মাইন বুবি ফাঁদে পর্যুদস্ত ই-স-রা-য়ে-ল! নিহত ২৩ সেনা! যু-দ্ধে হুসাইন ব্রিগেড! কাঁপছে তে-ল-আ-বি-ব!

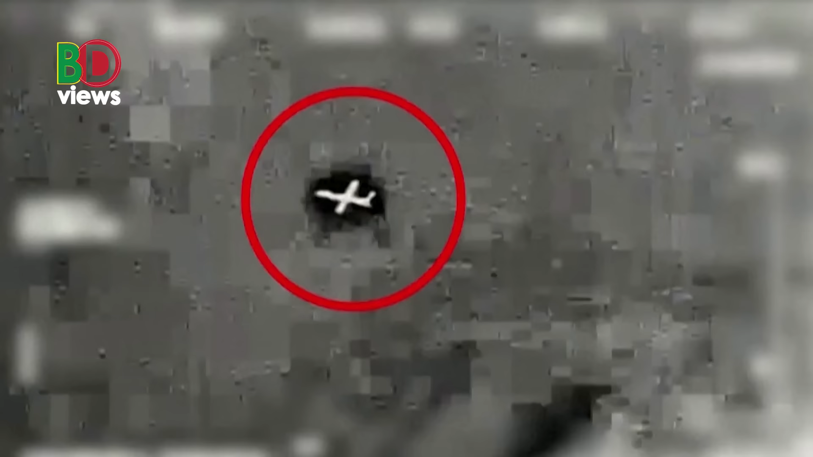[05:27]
हिजबुल्लार खेपोनास्टु निखुद भाबे ड्रोन टी ते आखात करार संगे-संगे ता आकाशी धंग्ष� जाए।
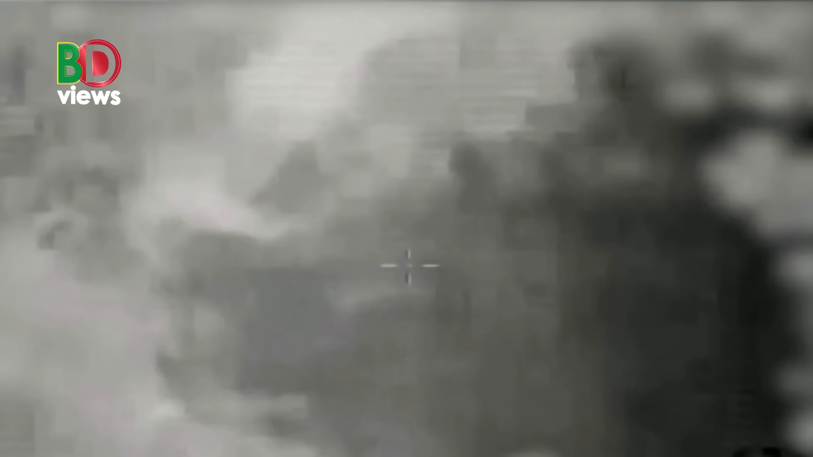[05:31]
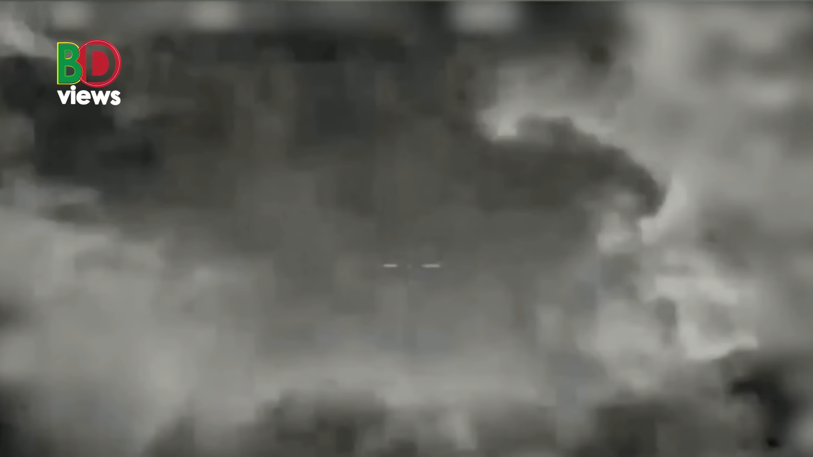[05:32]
एड़ाके हिजबुल्ला प्रोथुम बारेर मतो घुशुना धाए गतो रुब्बार
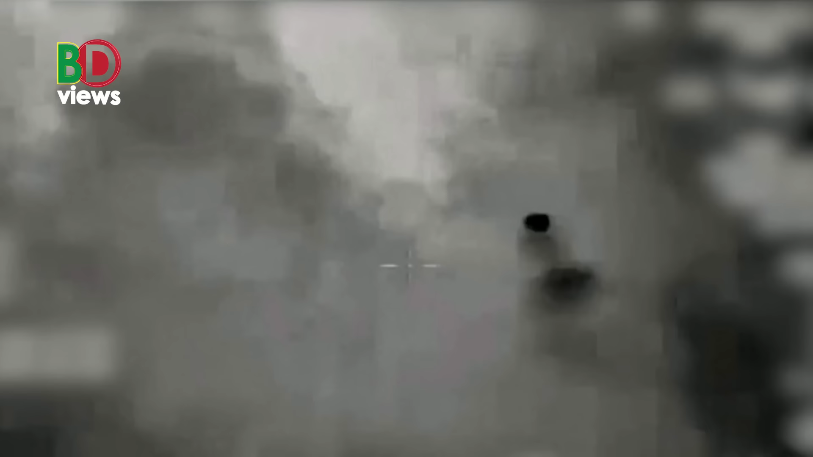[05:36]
दोखिन लेबानानेर आकाशी सार्फेस टु एयार खेपोनास्टु छुडे एटी इस्राइली ड्रोन धंग्षु कराछे मितारा।